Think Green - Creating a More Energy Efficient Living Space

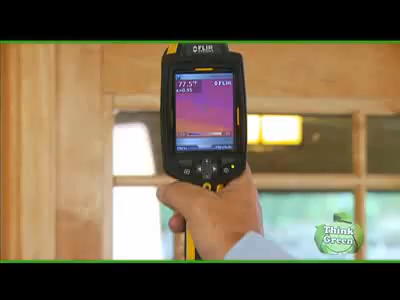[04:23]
All right, Larry, it looks like we've gone high-tech. Why don't you explain what you're doing with this?
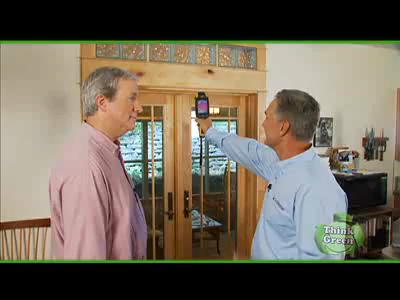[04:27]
Kevin, this is an infrared camera. This is one of the most important tools that our Well Home advisor uses.
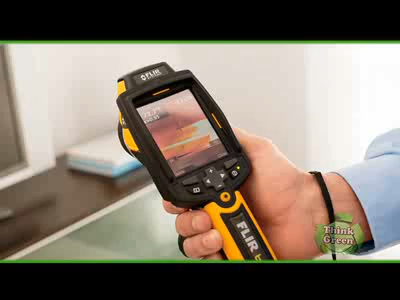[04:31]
It helps us identify the hot and cold spots in the house.